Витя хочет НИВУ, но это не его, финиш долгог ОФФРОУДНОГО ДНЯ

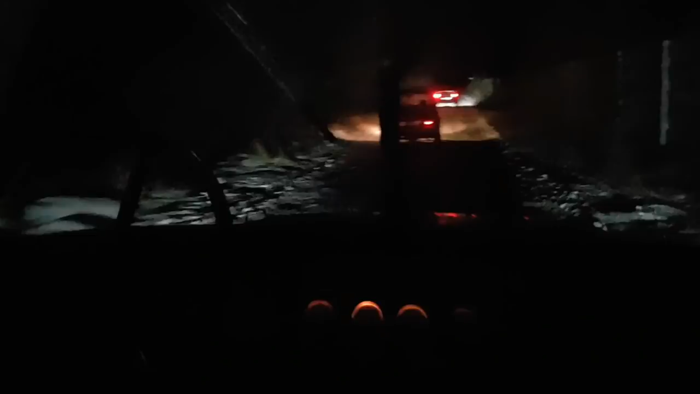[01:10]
дерево не разбило и забор если забор этот на нас упадет то все где-то в конце забора уже должна быть четвертый внедорожник вити
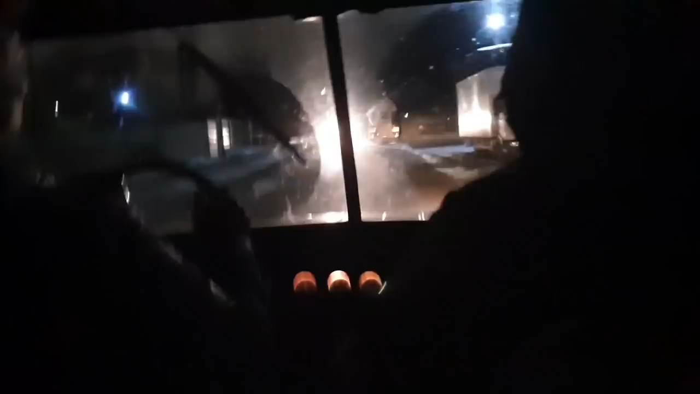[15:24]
у тебя какая-то Тебе кто-то Нокиан поставил Видно на светофоре Ты видишь,
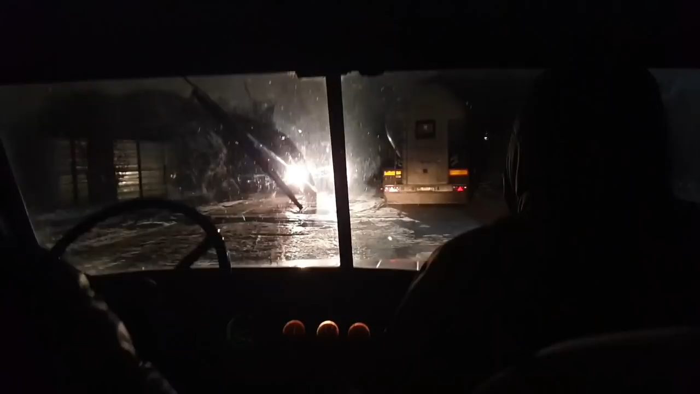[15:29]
не пробуксовывает вообще Подожди, подожди Осторожно Осторожно Тут же битономешалка Она нас раздавит Ёханый бабай Свет, свет Свет Свет, делай свет Это новая дорога Как вот этот вагон Я узнал его Зеленый, видел?